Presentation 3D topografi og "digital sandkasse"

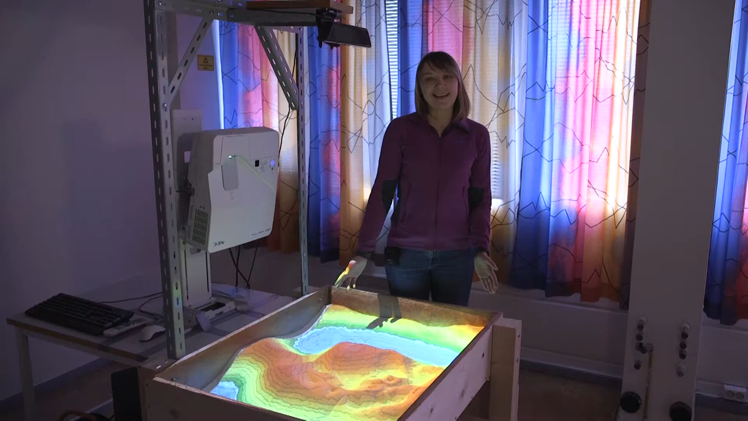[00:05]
Hei, jeg heter Vårin, og her ser dere en digital sandkassa.